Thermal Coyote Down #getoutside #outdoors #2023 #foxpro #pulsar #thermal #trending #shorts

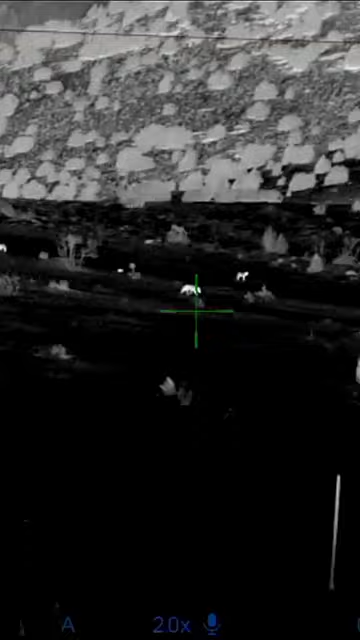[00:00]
The other night me and my dad were out thermal in it was super cold but it was awesome we're looking through thermal and we found like five coyotes and we were super
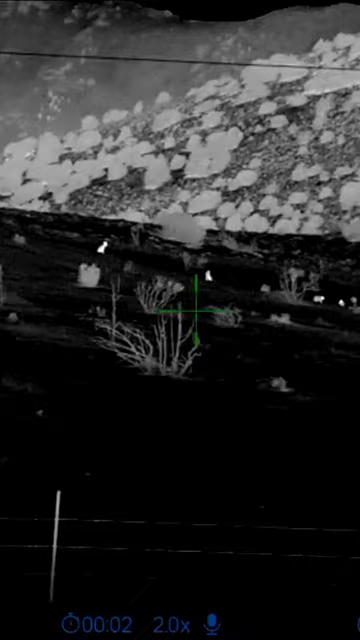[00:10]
excited we ranged down there's a little bit too far they started leaving but we were able to get one to stop on the hill we range that one is about 200 yards out there so I got in the thermal me
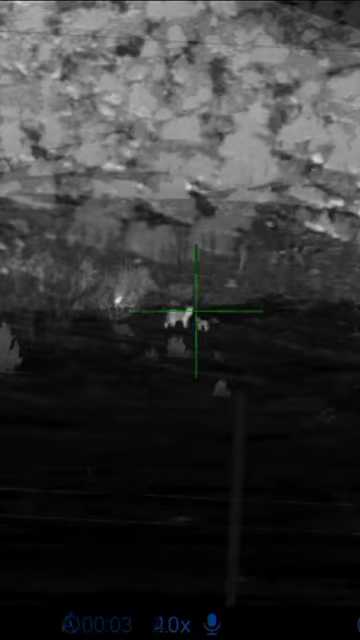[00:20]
to pull the trigger drop it right there it was awesome it was the first kind of kill the
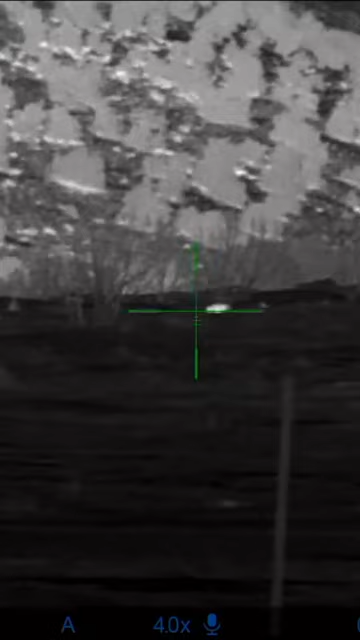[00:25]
thermal thanks for watching me on the screen outdoors and remember to get outside